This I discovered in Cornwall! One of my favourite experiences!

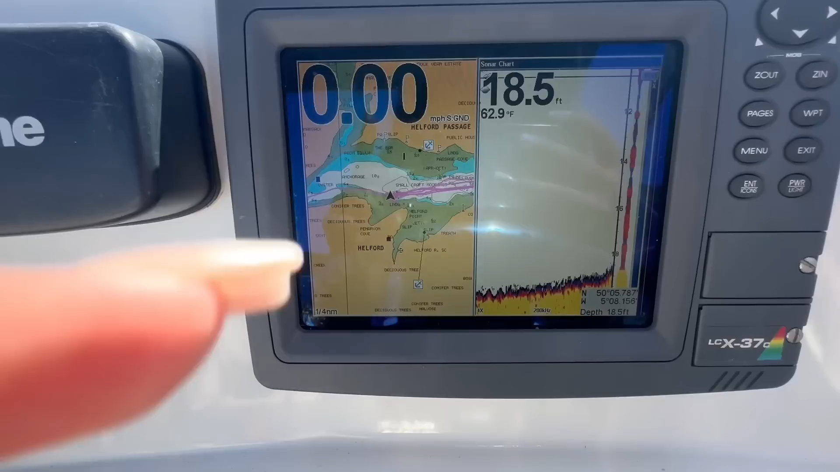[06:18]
On screen: depth 18.5 ft, water 62.9°F, speed 0.00 mph
Y este es un GPS de peces que dice cuando hay peces abajo del bote.